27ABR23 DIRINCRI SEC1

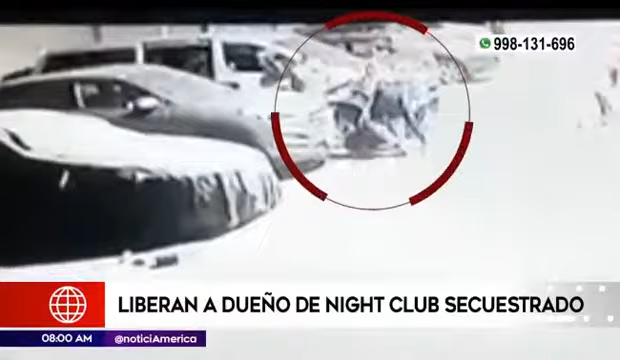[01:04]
Mientras se llevaban a su víctima, los secuestradores aprovecharon para robar los celulares de otros clientes. Parte de estos secuestradores, al momento que están yendo al auto blanco, hay unas personas que se encuentran al costado y les arrebatan y les roban también los celulares.